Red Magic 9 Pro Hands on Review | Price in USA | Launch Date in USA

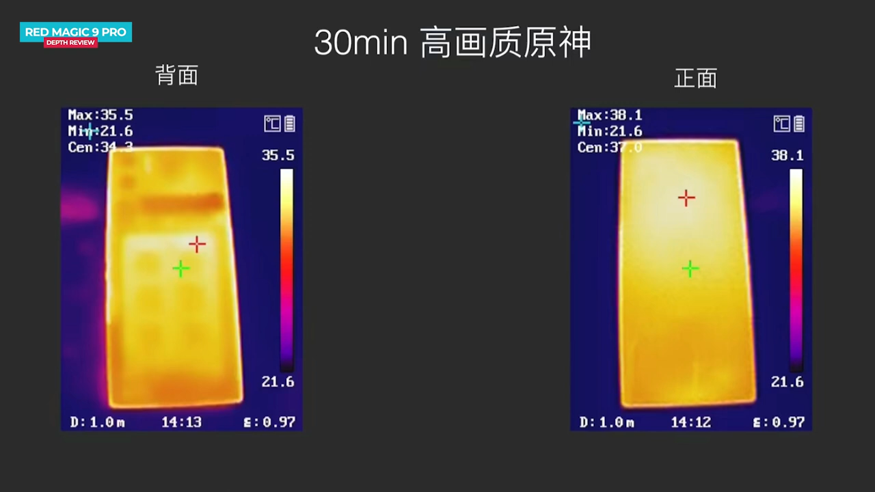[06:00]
After playing Genshin Impact at the highest setting for 30 minutes, the front temperature of the phone reaches 38.1 degrees, while the back temperature reaches 35.5 degrees. This speaks to the effectiveness of the cooling system in maintaining the temperature during the intense gaming sessions.